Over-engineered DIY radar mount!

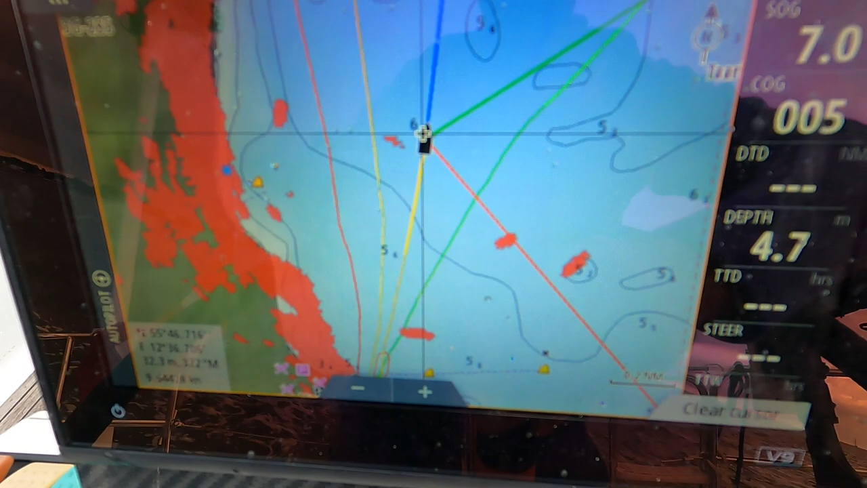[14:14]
Even though it's a quite small boat, we still track him very nicely.
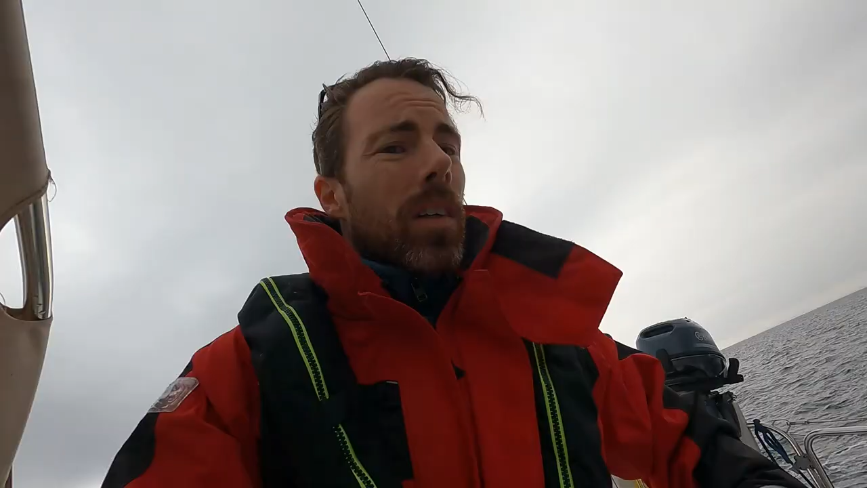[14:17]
So actually I did plan to end this video before, but it seems like I can also use the radar as a weather radar.
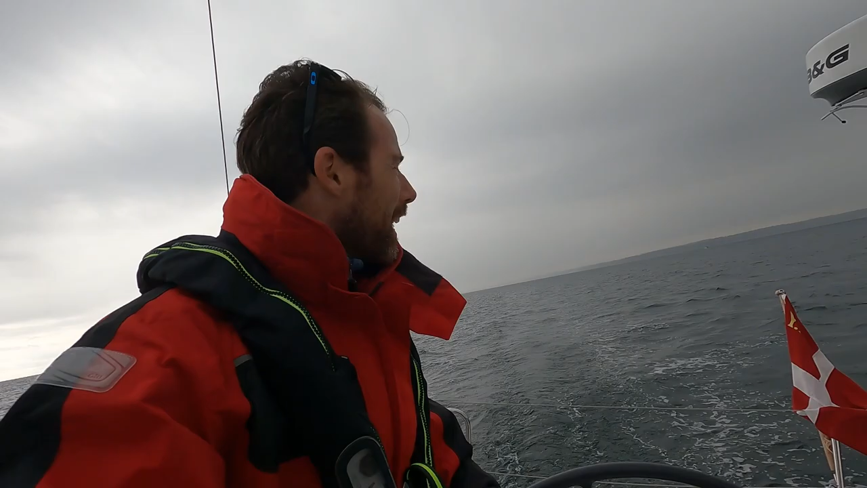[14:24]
If you look in the background, it looks pretty wet there, and the wind is blowing this direction.
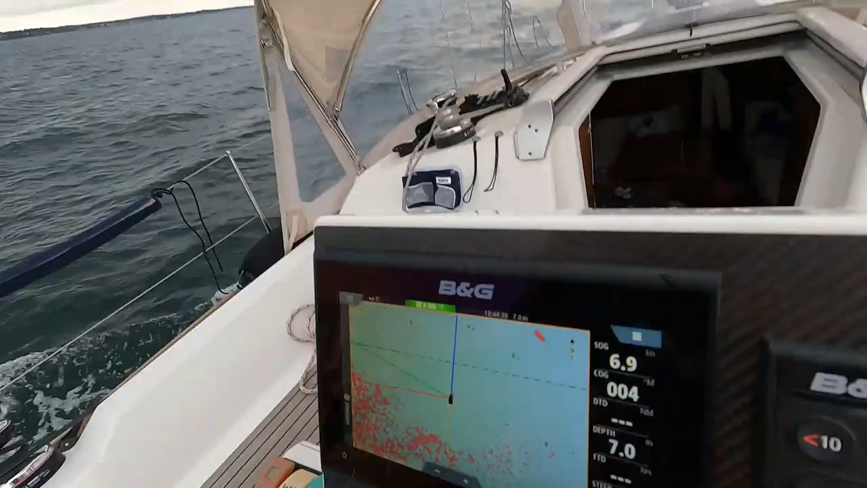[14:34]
And if you check out the radar, well,
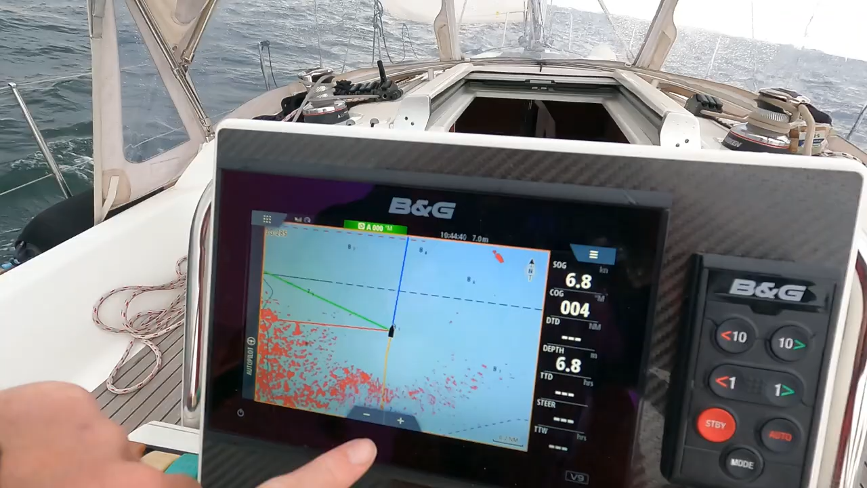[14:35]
these are not all small boats coming. This is also the weather system on its way.
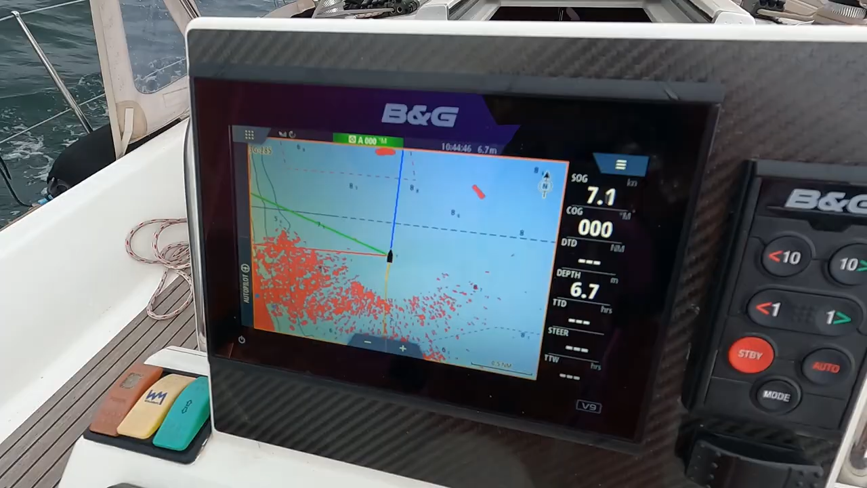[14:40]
So I think my chances of outrunning this one is slim to none.
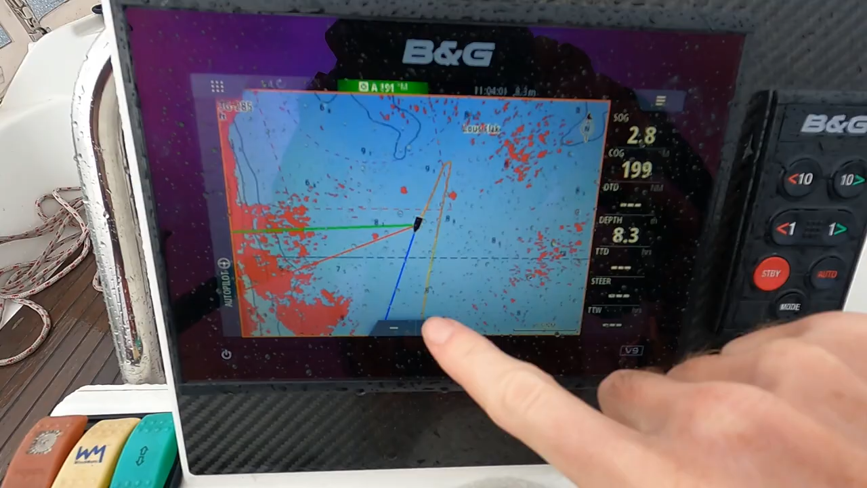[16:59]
this is all the rain clutter there. And that guy there, well, that's Mr. Sailboat right there. So just have to go to settings,